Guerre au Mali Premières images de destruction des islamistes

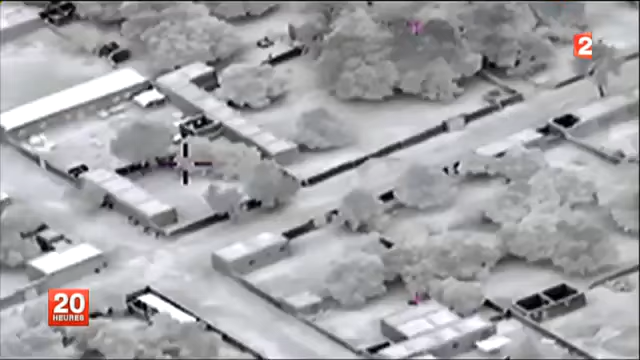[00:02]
L'actualité à l'étranger au Mali avec d'abord ces toutes premières images de bombardements fournis par l'armée française.
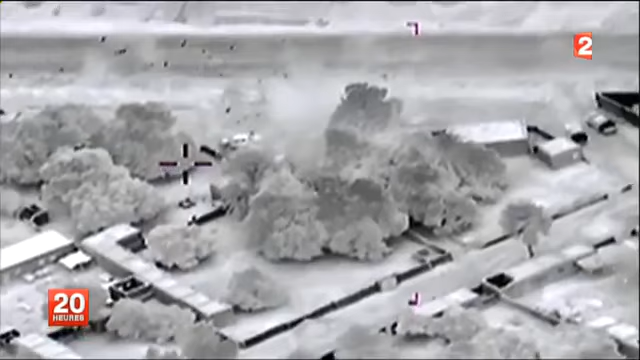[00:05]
Elles sont prises depuis des hélicoptères de combat.
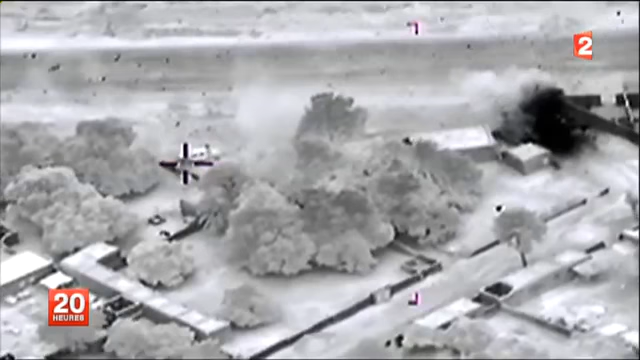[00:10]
Ils ont bombardé deux pick-up de combattants islamistes quelque part dans le nord du pays,
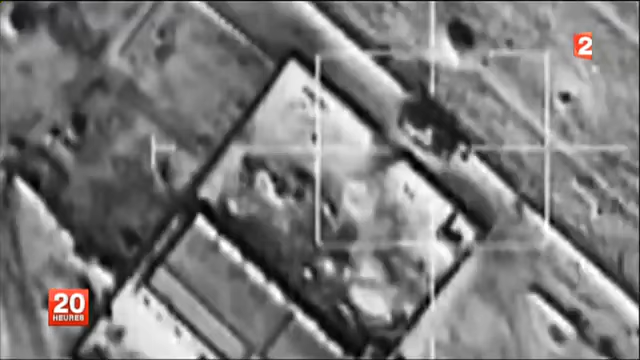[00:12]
alors que dans le même temps au sol,